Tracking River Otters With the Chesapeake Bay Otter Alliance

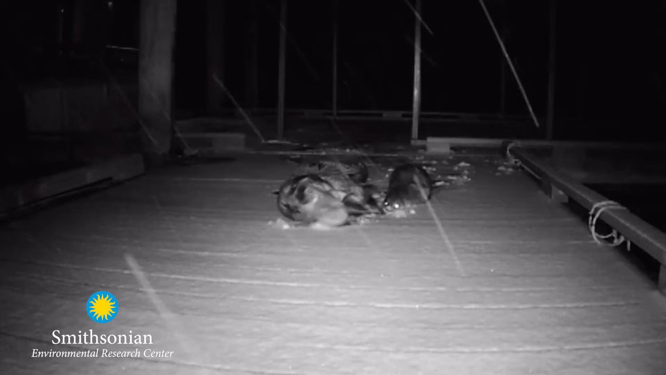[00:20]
But they come up on land for very specific purposes.
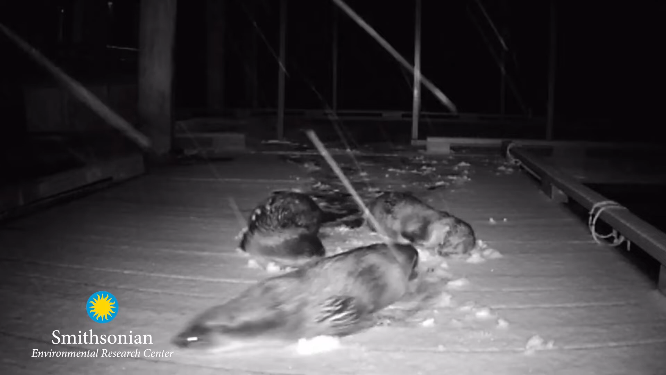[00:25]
Basically, they have poop parties.
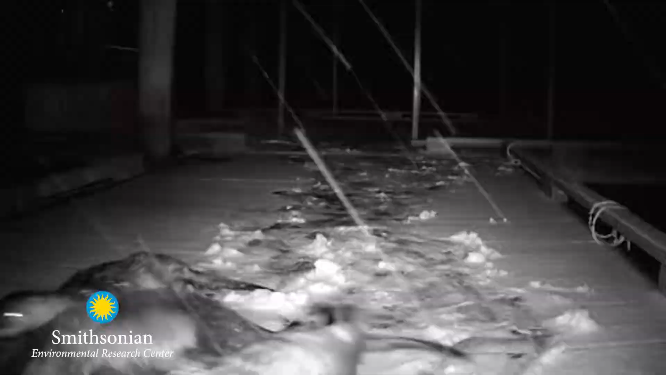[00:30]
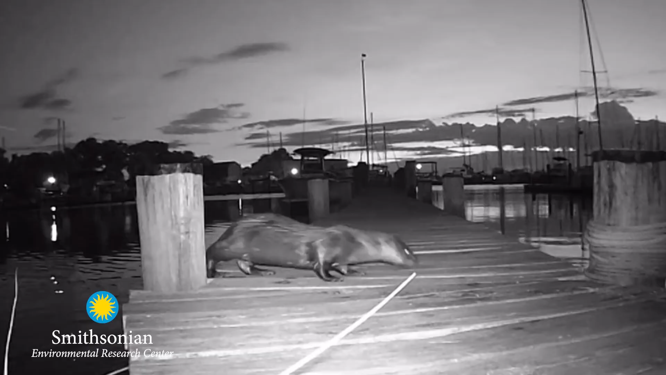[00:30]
And they have these poop parties in the same location over and over and over again. We also call them latrines.